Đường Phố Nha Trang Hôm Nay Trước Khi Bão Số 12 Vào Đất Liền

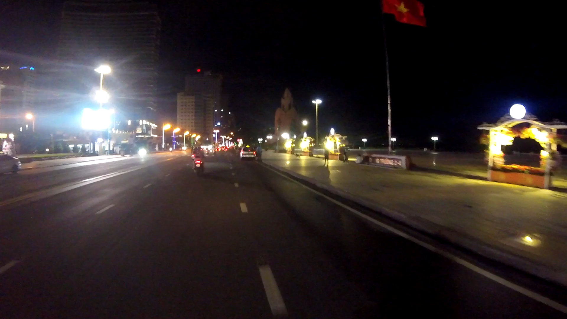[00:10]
và các bạn hôm nay là cho tôi xin cập nhật tình hình thời tiết Nga Trang cho các bộ chú
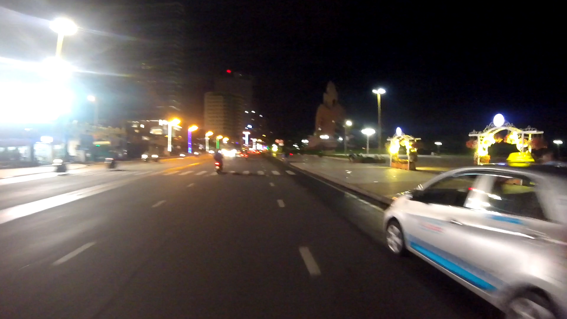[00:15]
thì các bạn cùng theo dõi à ừ ừ
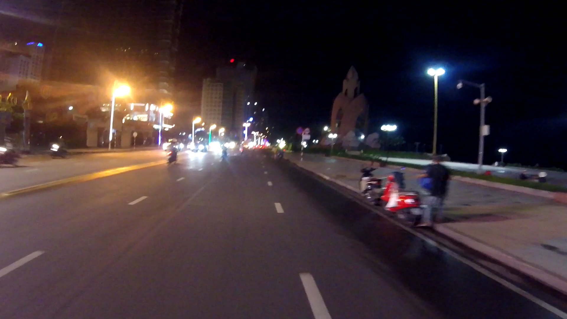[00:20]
ừ người tiếp trước khi cơn bão số 12 vào đất liền như thế này hôm nay là tối ngày 9 tháng 11 thì dự kiến theo dù báo truyết thì ngày mai là ngày 10 vào đất liền thì cũng hy vọng cho cơn bão này nó giống cơn bão số 10 và số 11 đi vào đất liền nó sẽ xíu
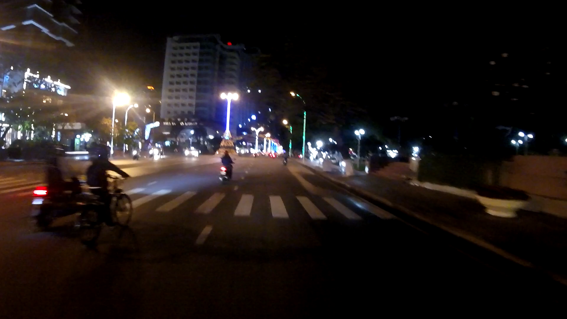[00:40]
đi còn này là ngay ngã ba đường Lê Cánh Tôn và đường Trọng Phú rồi đây đường phố có vẻ như là cũng khách giảm cái phần đèn lét rồi cái bữa là có còn đèn lét mấy cái cọng trào mà khách
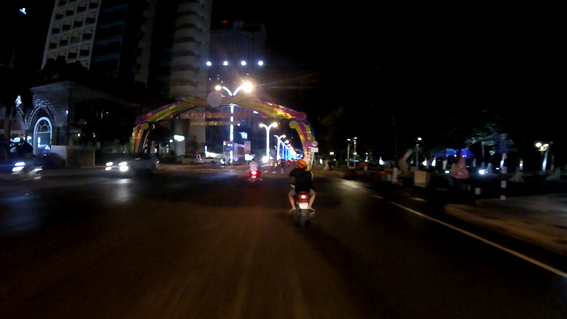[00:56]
giảm còn điện đường điện đường hai bên thôi có mấy cái cọng đèn lét không có bật nữa đây gần cái tòa nhà bê vừa quay nữa thì tòa nhà bê vừa quay hai tòa tháp đôi cao 40 tầng nằm ngay trên một vườn huyền Đồng Phú gần cái tòa nhà Havana mà nó xây dựng bữa giờ có vẻ như mình đứng lúc đó tạm lưng làm sao á Lan vô thấy nó cũng không có gì Thay đổi máy so với đợt trước rồi
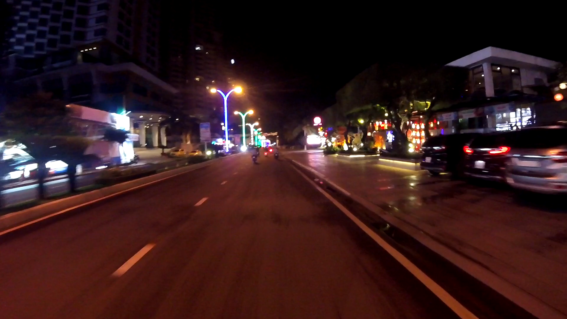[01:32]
đây gần Havana club này à à à à à vì con bảo số 9 vừa rồi nó vào nó đã làm ảnh
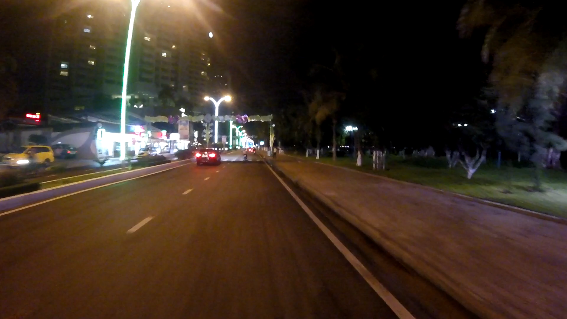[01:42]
hưởng ở nhà Văn Hải rất nhiều vậy Bảo nó vô là gặp
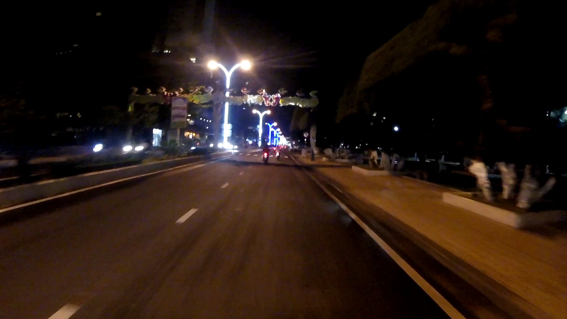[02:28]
cho nên là Khánh Hòa thì ngày hôm nay học sinh vẫn đi học thường thường và ngày mai ở tỉnh Khánh Hòa cũng cho tất cả các học sinh nghỉ học để mà đánh bảo rất là nguy hiểm trên tay là không biết được không lường trướng
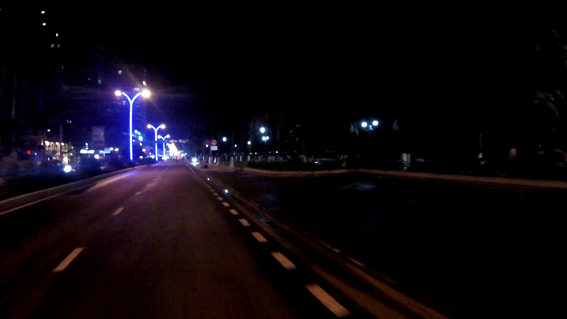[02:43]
được hiện tại bây giờ là này mà sống riêng nó rất là lớn rồi đây là tao đang đi trên dòng đường mà là thằng phú à
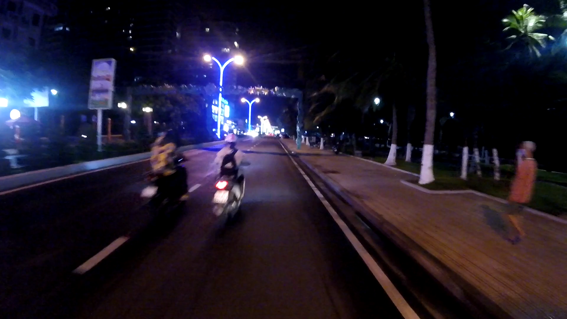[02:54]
à à à à ừ ừ ừ thì đời tiết Nha Trang hôm nay là trời cũng có mưa rắc rắc đó rồi thấy đường đọc nước không vừa mới sẵn ơi nhiều giờ mà mưa nhỏ hàng thôi chứ cũng không có lớn hàng lắm bây giờ trời hiện tại là xứng rồi gió thì
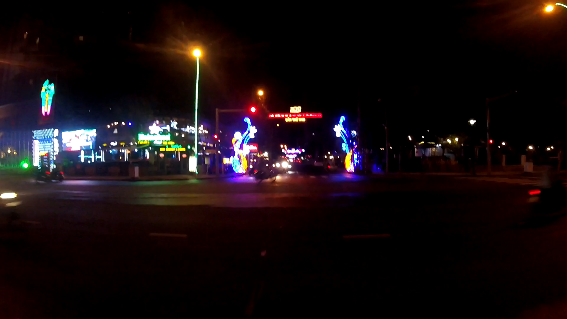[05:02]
là đường ghi sinh à ừ ừ ừ xin giao nhau với chồng phú
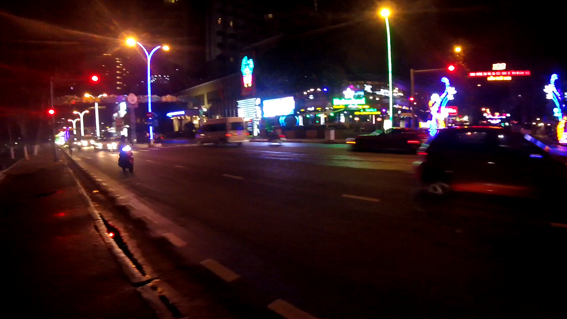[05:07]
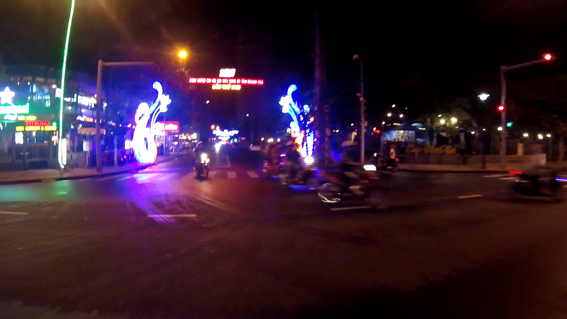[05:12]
đây là ghi bình ghi sinh à đồ đường ghi sinh à à à
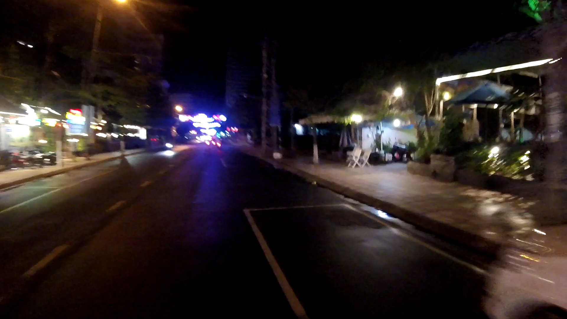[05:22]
ừ ừ ừ ừ ừ ừ
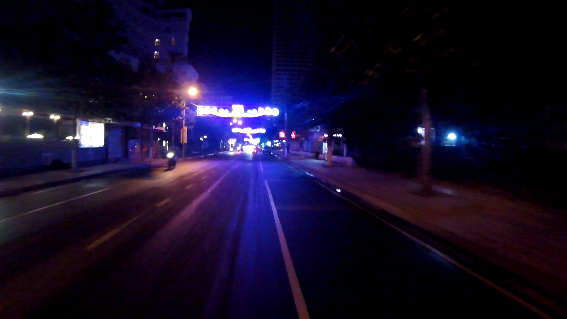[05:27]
Ừ có đường lên Thánh Đô hôm nãy không có đường lên Đô với đường Phú không có lên nhằn nét mà
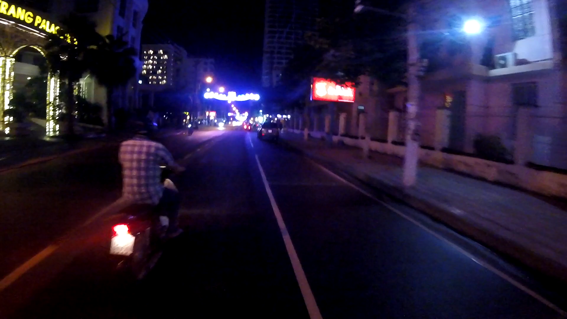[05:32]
đường là cái này là có lên nhằn nét à à à à à ừ ừ ừ Ừ trời mưa chiều giờ giờ mới sẵn đường nó cũng ráo rồi cảm giác nó cũng mát mát đời tiết hôm nay nó cũng vô thời tiết khí hậu lúc mùa đông rồi này nó cũng mát mẹ lắm
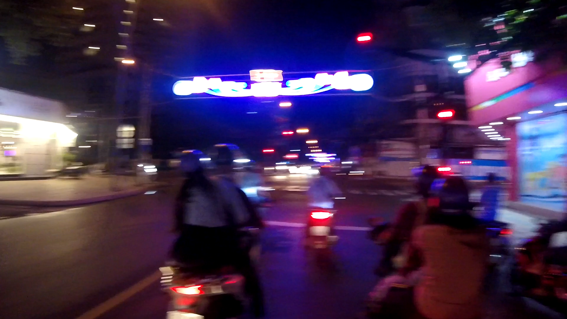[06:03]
mày là đoạn hoa thám giao nhau mới dân sinh à à à
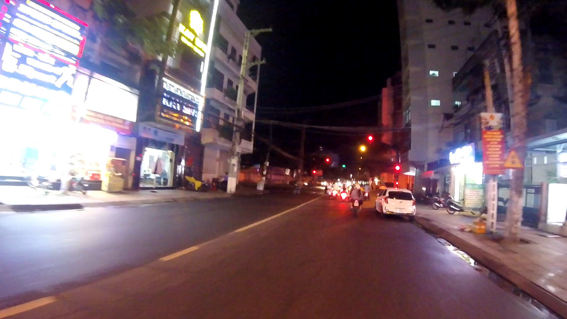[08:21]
ít hơn so với con đường khác, đây là đoạn Lê Thành Phương giao nhóm vệ sinh nữa Lê Thành Phương này khi xưa nó là đường nhà thờ đi bà
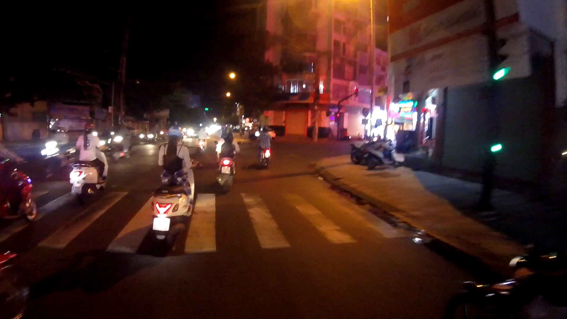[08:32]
lên trên đoạn nữa là đường cô bệnh viện, cô bệnh viện khi xưa nó là đường sạch chua gà đường,
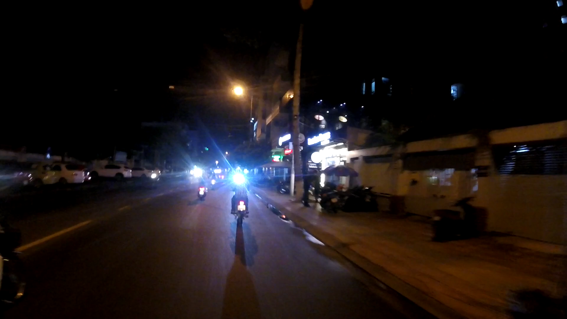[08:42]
cô bệnh viện bán được đồ ăn, bóng gà, cò bệnh viện và bán